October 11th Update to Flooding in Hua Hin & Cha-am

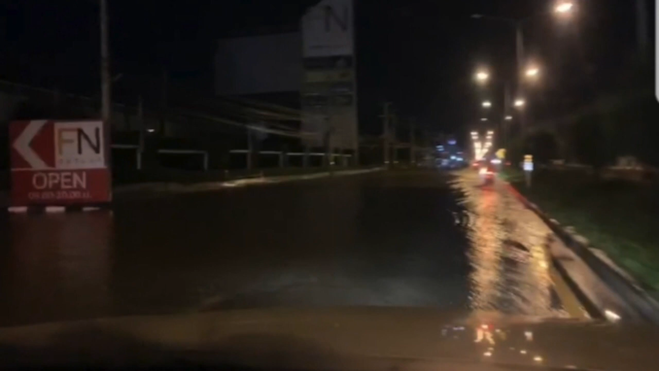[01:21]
And this is the main road that you take from Bangkok to get to Sha'am and then eventually Huahin. And as you can see, there's standing water there. So this was sent to me in a video format. But for some reason, I can't pour it into this. But hopefully you can see this clearly enough that it looks like there's two or three inches of steaming water in the middle of the road. And off to the side, it's starting to get 8, 10 inches deep where it slopes down.